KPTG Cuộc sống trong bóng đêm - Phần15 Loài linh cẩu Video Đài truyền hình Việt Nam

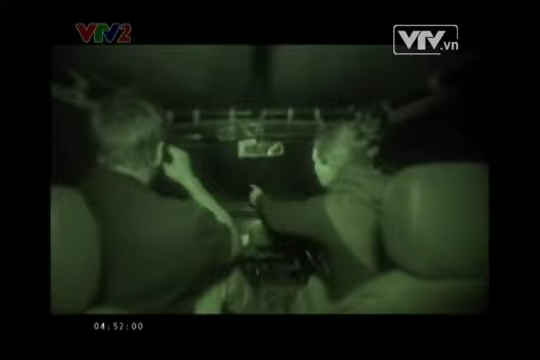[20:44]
Có vẻ như chúng vừa chọn được một con. Đó là một con linh dương non. Hãy nhìn kìa. Nó còn rất nhỏ. Hãy xem lúc này chúng nhanh tới mức nào. Chúng đang ở trong bụi rậm. Hãy tới gần đó nào.
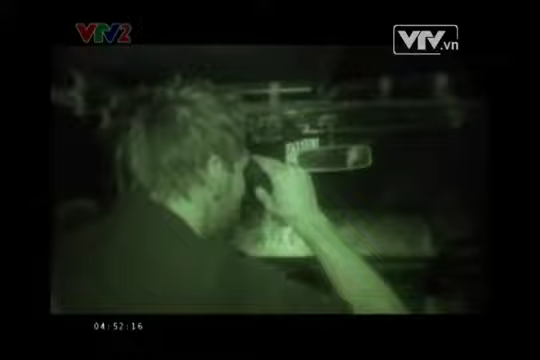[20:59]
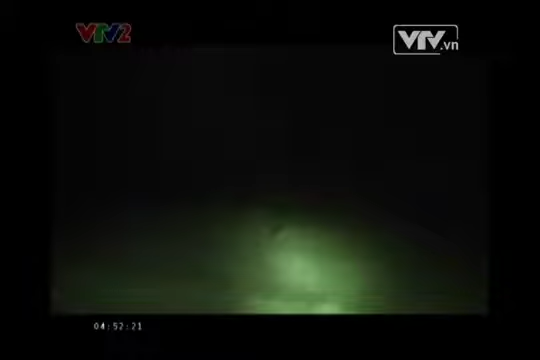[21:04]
Đây là đêm thứ hai của chúng tôi ở đồng cỏ Masamara để tìm kiếm loài linh cầu.
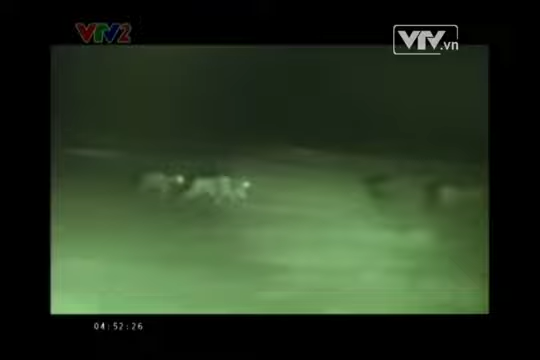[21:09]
Và chúng tôi vừa phát hiện đàn linh cầu đang tìm cách hạ gục một con linh dương. Do vậy, chúng tôi quyết định bán theo chúng.
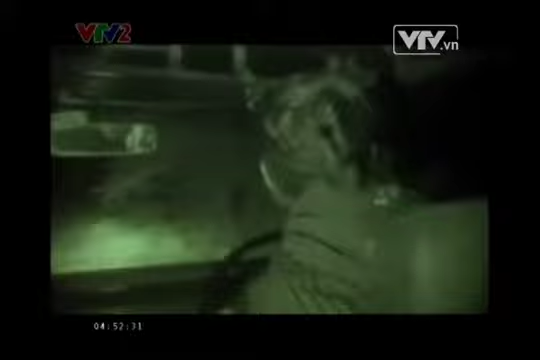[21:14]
Chúng tôi đã theo kịp chúng.
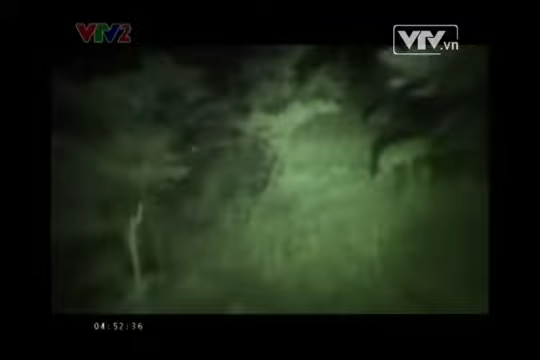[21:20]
Sau một vài phút bị bỏ lỡ, chúng đã hạ gục một con linh dương non.
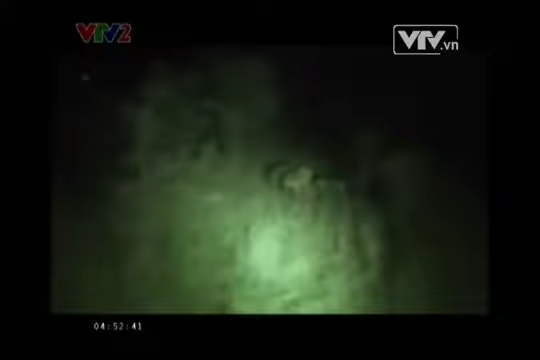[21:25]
Con linh dương đó vẫn còn sống.
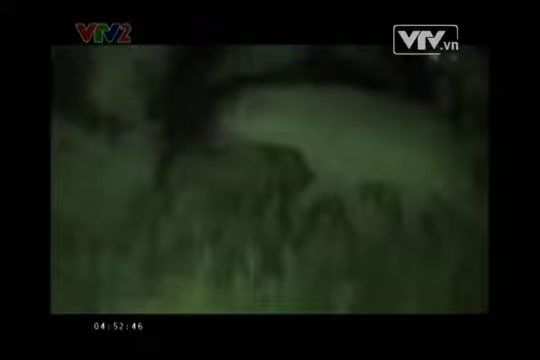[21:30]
Đúng thế, chúng hạ gục con mồi khi nó vẫn còn sống và bắt đầu ăn ngay sau đó. Tôi phải xem cảnh này.
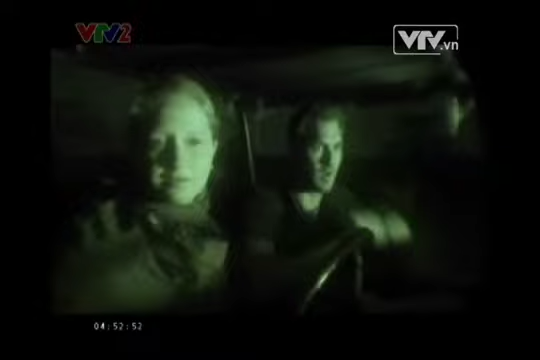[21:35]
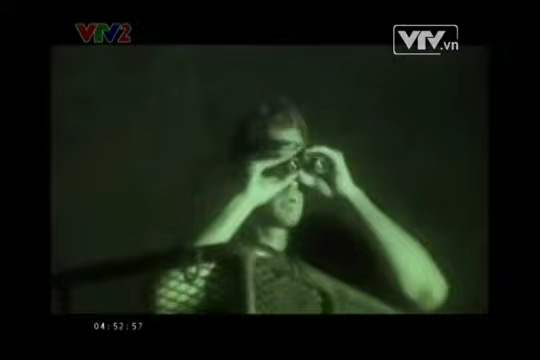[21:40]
Nhìn chúng kìa. Hãy nhìn con linh dương. Nó đang đứng dậy trở lại.
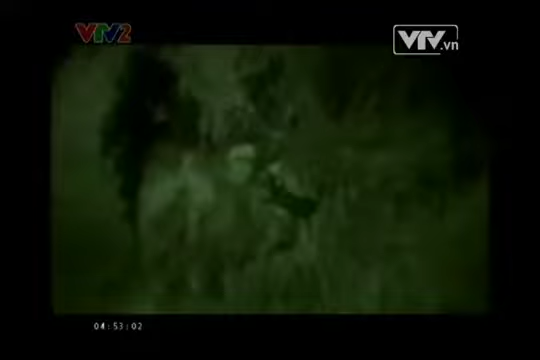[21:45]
Nó chắc chắn sẽ chiến đấu. Nhưng chẳng có cách nào để chiến thắng dùng linh cầu đến vậy.
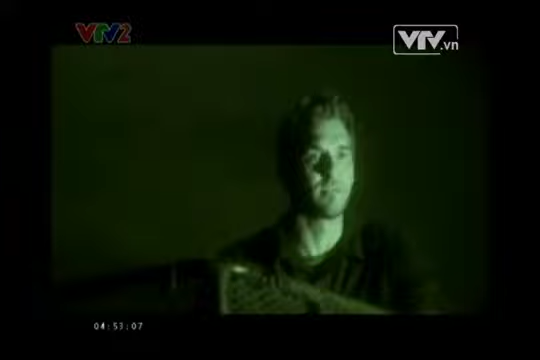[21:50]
Quá muộn rồi. Chúng đã vừa kéo nó xuống.
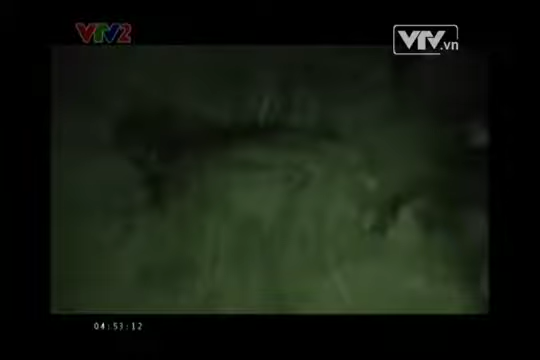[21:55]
Chúng luôn bắt đầu ăn từ bụi và chân sau của con mồi. Đó là những phần đầu tiên.
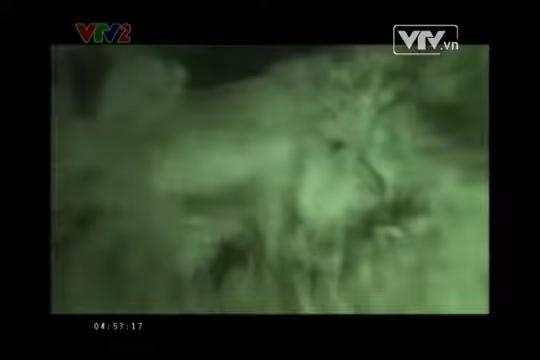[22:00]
Linh cầu luôn chẳng đấu sau khi đã có được con mồi.
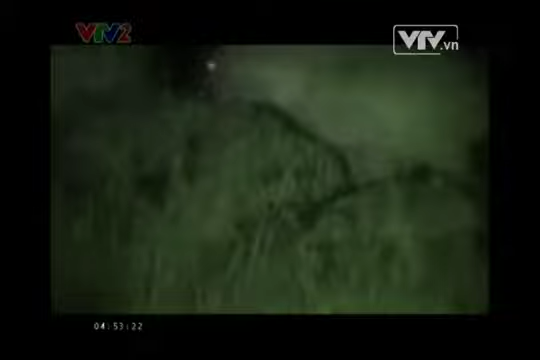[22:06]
Tập tính này được gọi là sự tranh giành.
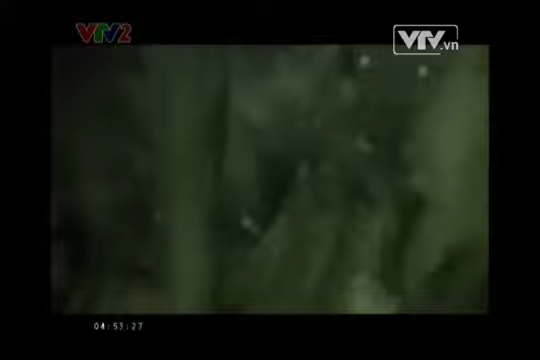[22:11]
Nhưng con linh cầu có thứ bậc thấp sẽ bị những còn mạnh hơn ép phải đi chỗ khác.
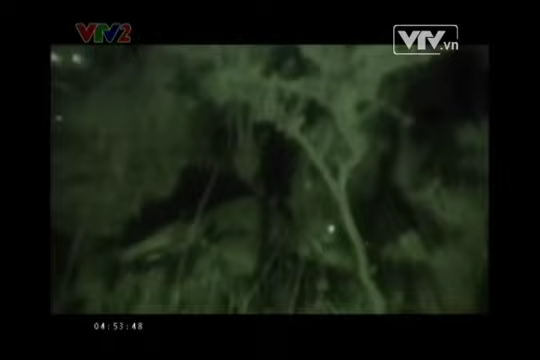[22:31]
Chúng đang xé phần dạ dày ra. Thật khó coi.
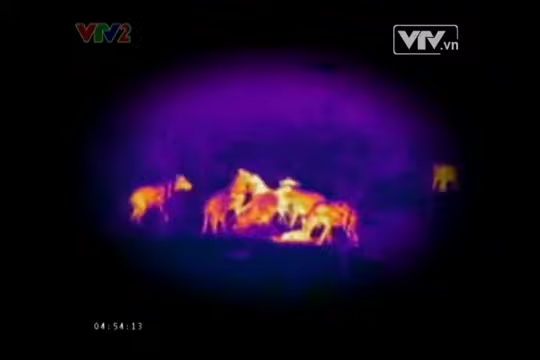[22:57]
Tôi không thể tin được những gì chúng làm với con linh dương này. Lần quay này, thân nhiệt chung bình của linh cầu là 36,8 độ C.
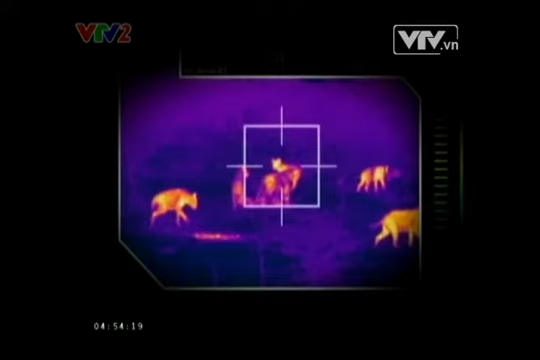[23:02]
Khác biệt hẳn so với mặt đất. Con linh dương vẫn còn sống.
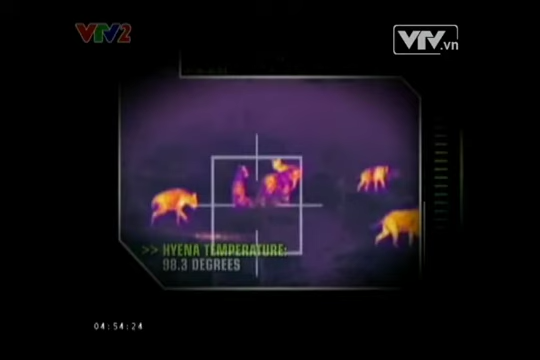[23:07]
Vài phút trước có nhiệt độ rất lý tưởng, khoảng 37 độ C.
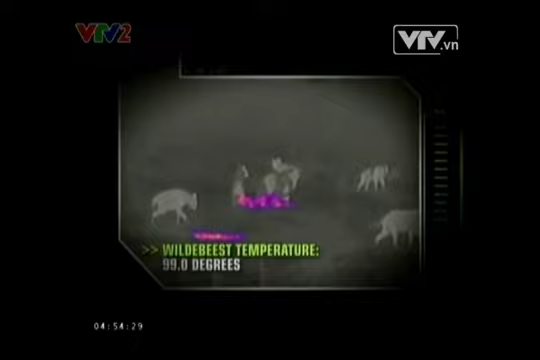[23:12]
Thân nhiệt của một con linh cầu tăng khi chúng đang tiêu hóa thức ăn. Vì vậy, tín hiệu nhiệt độ sáng dần lên.
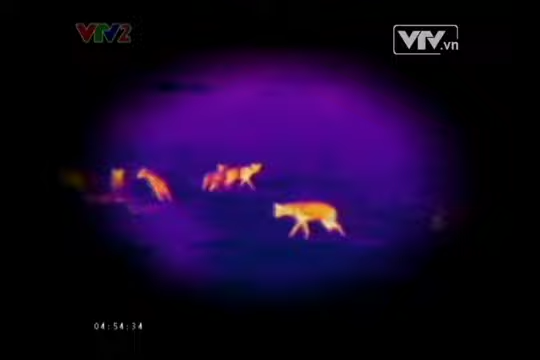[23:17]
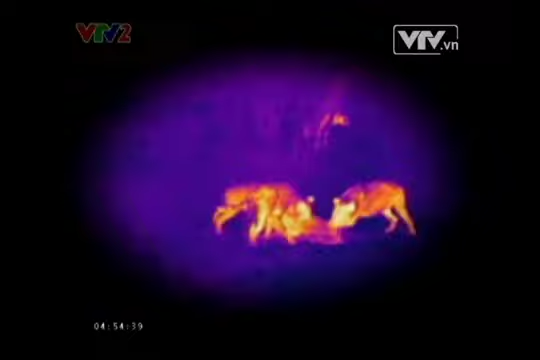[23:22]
Chúng đang chia nhỏ thứ đó ra.
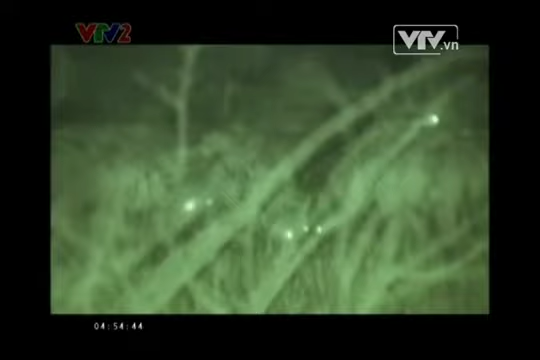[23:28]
Không tới 30 phút sau khi hạng cổ con linh dương đầu bò, những con linh cầu đã bỏ đi cùng với bí ẩn về việc săn mồi của chúng.